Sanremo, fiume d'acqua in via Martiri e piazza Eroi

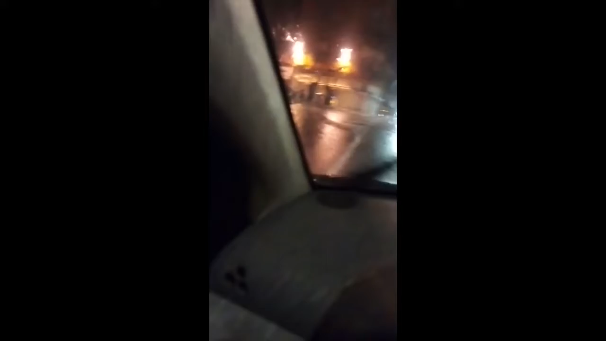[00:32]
vediamo un po' in piazzeroi mamma mia che botta di pioggia c'è un lago qua
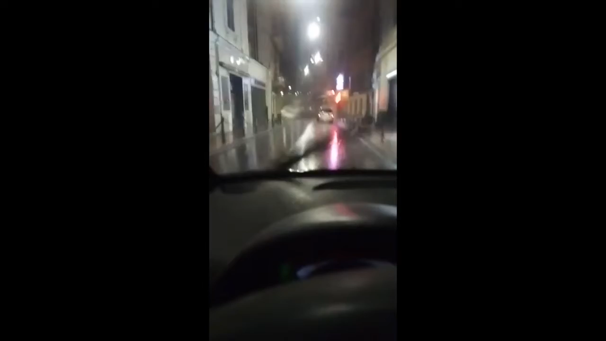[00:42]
si ha fatto il fiume qua mamma mia qua c'è un bel fiume qua in piazzeroi beh nel 98 è salita un metro qua in piazzeroi stavolta c'è il fiume però non è speriamo che molla